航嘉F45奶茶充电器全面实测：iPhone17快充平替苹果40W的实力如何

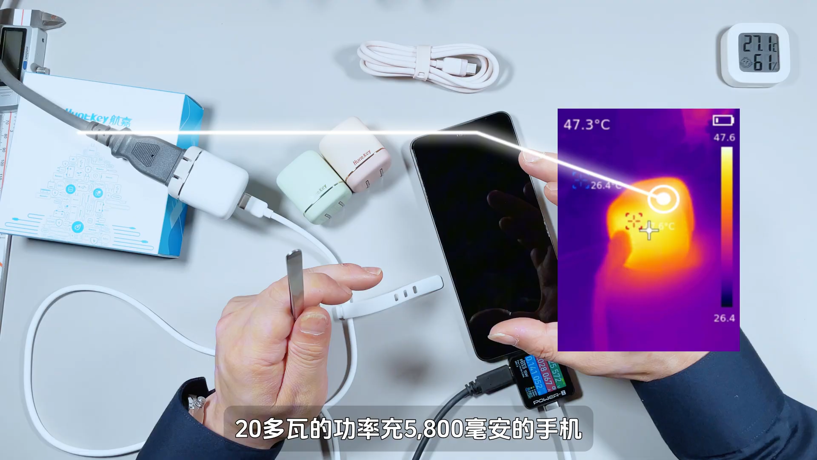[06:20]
On screen: spot 47.3°C
5800毫安的手机一个小时零几分钟也算是可以的了这部手
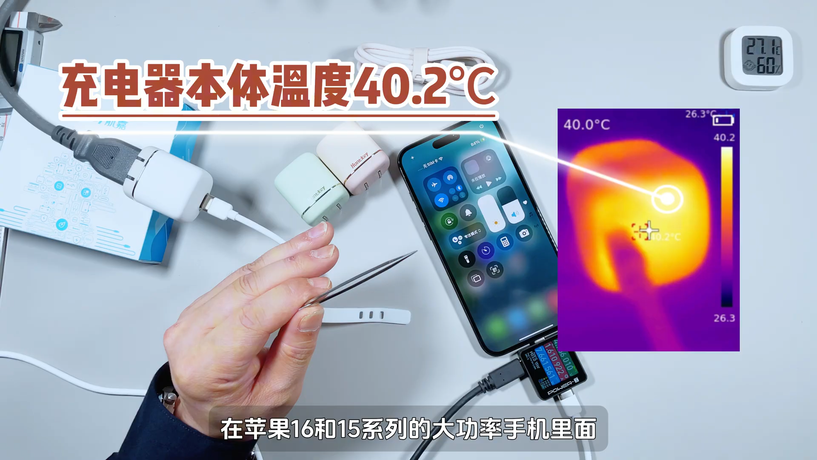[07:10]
大功率手机里面这个是正常的一个曲线我们现在要做的测试就是来对这个充电头进行烤机测试两个45瓦的功率段
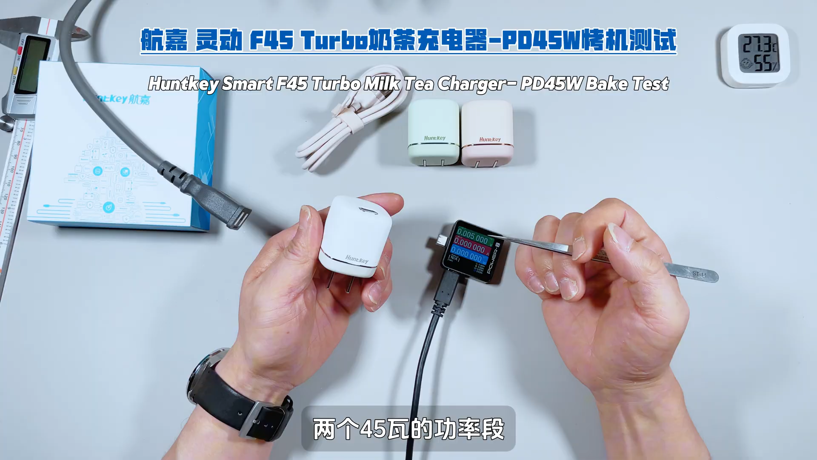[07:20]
15V和20V我们分别烤机看它能够持续多久的45瓦功率输出首先是20V档位的45瓦功率烤机我们来看一下近
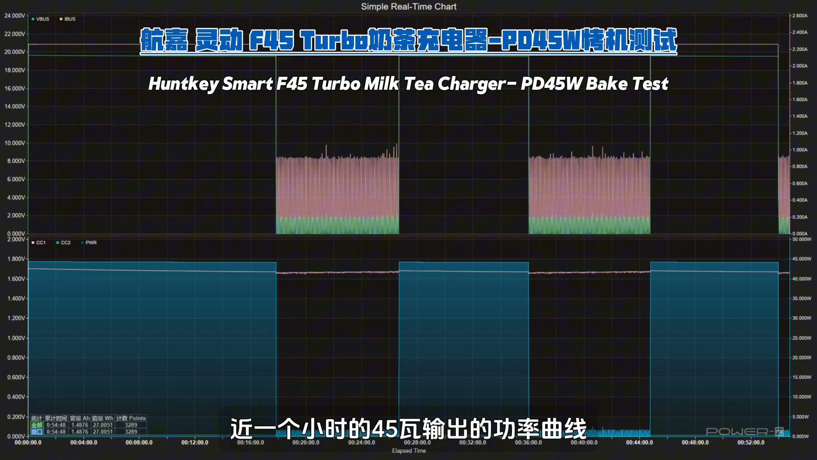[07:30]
一个小时的45瓦输出的功率曲线第一次关闭45瓦功率输出是在18分钟的时候这个时候我用热像仪来采集来一下它的温度大概
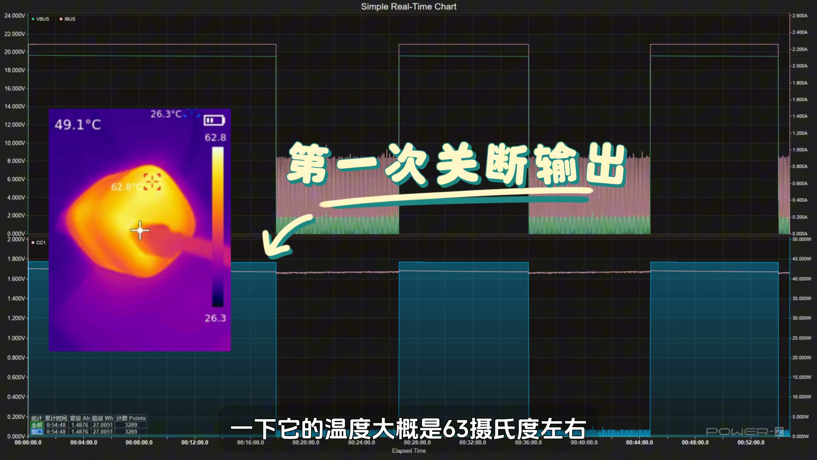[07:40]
On screen: spot 49.1°C, max 62.8°C
是63摄氏度左右经过89分钟它又开启了45瓦输出10分
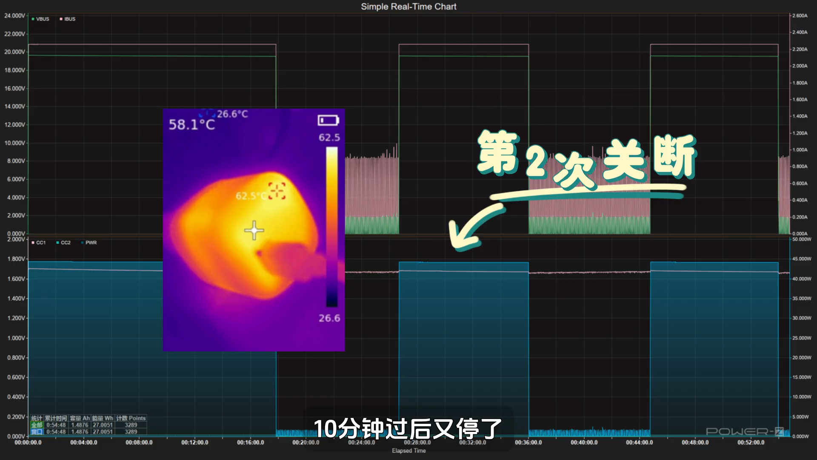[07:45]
On screen: spot 58.1°C, max 62.5°C, min 26.6°C
钟过后又停了这个停的时候我们再次采集表面的温度还是63摄氏度左右第三次也是停了89分钟
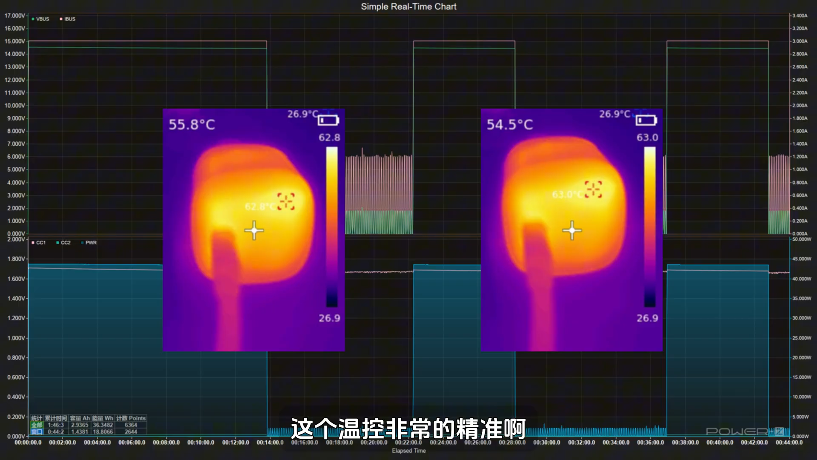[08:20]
精准充电器温度最高的地方是集中在这一个区域都是在63摄氏度左右就会关闭45瓦的功率输出